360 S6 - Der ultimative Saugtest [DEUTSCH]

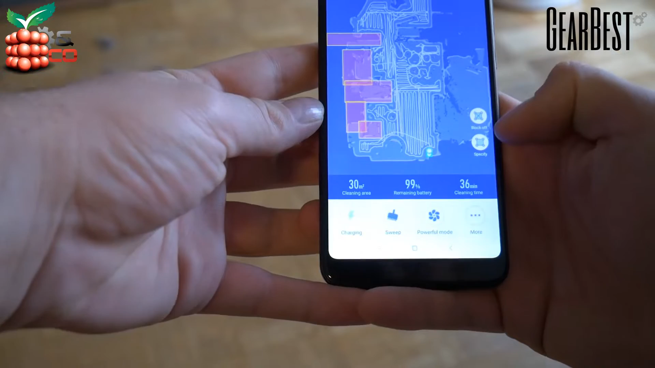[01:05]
Dazu gebe ich auf Specify, das ist eben das Schöne an diesem Roboter, man kann genau sagen wo er hin soll.